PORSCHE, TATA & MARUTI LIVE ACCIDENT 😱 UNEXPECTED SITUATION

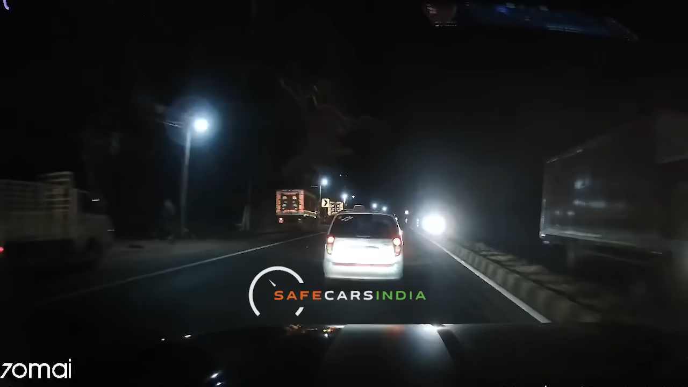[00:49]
यह पहला अक्सिडेंट 36 गड़ से टाटा सफारी के उनर ने शेयर किया था अलगी हुआ यह करनाटका में किछी जगां पर है यहां पर होता क्या है कि भाई रात के समय अपने टाटा सफारी से एक फोर्ड एन हाईवे से होते हुए जा रहे होते हैं वीडियो
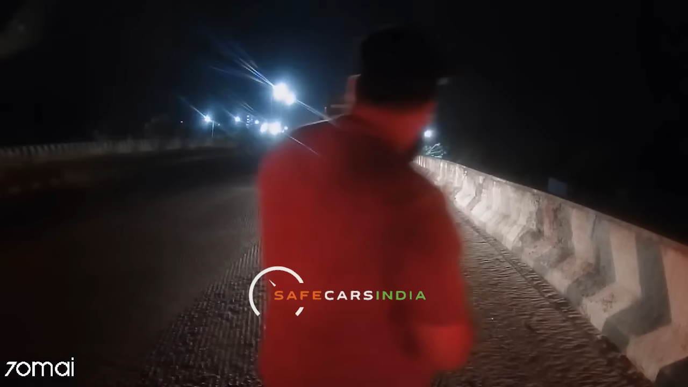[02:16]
बाहर आ गया और बॉलेरो वाला कुछ देर तक वहां पर रुका हुआ था लेकिन थोड़ी ही देर बाद मौका पाकर वो स्पीड बढ़ा आते हुए निकल गया